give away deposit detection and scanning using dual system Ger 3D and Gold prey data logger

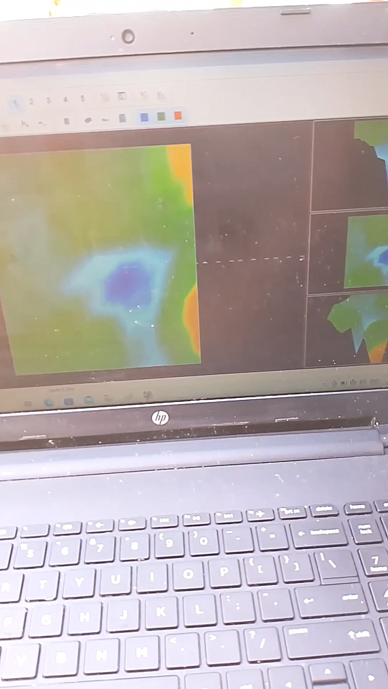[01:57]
So, ibig sabihin, napingis siya. Hindi yan siya pwede makita, sir, kahit hindi pa nakasama sa hukay namin yung buo niya.